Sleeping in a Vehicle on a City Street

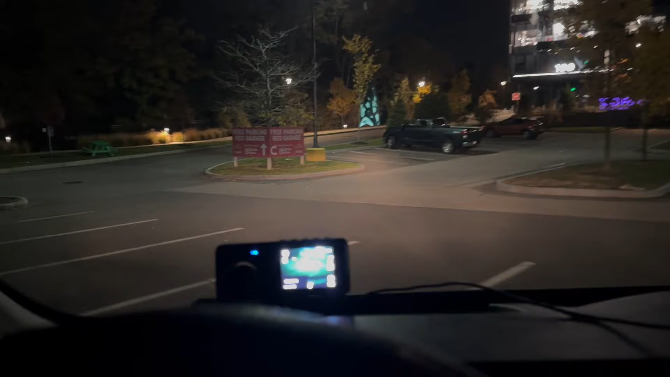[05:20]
yes I'm at a big box slot right now but I'm definitely not parking here this is the Home Depot
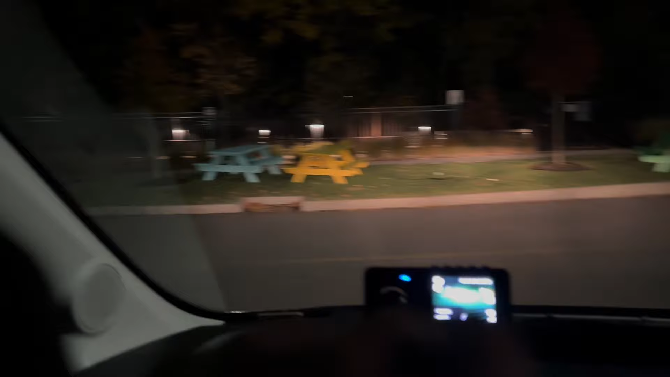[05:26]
in a suburb of Boston they do have Allied Universal comes through here during the night so you do not want to park here now
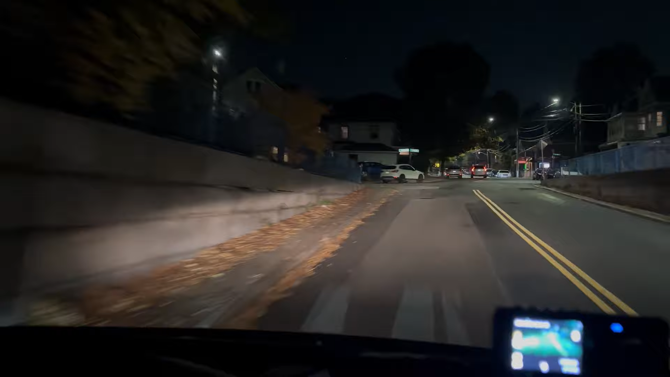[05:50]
neighborhood does not have a residency permit for parking you can park in this street right here I don't I feel like it's a little too exposed to traffic I don't want to get run into I'm gonna go off on some side streets and start exploring let's check out this first one right here on the left all right so I normally like the park not right on a
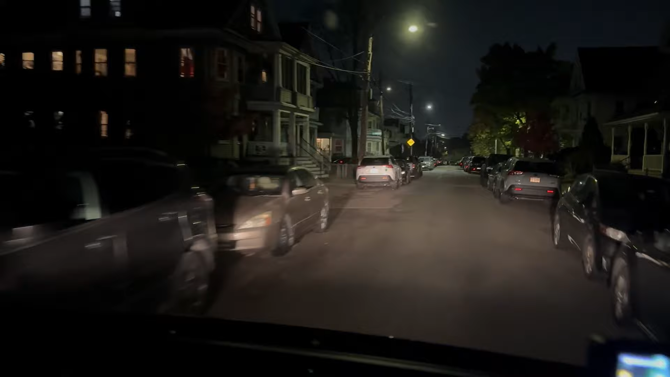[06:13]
corner because every time a car comes and idles next to you like to turn on the street you kind of go paranoid and think they're on to you but in this case I'm gonna take the first thing I can get which is right here I'm gonna pull up just a little bit yeah this should be fine
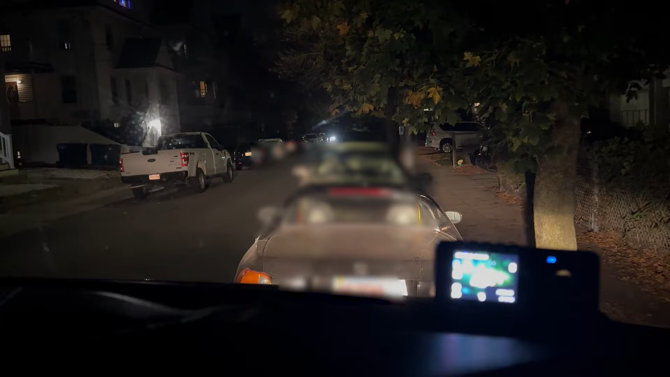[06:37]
I am in front of a house here I'm not afraid of that though the reason is this neighborhood I'm in has a lot of transients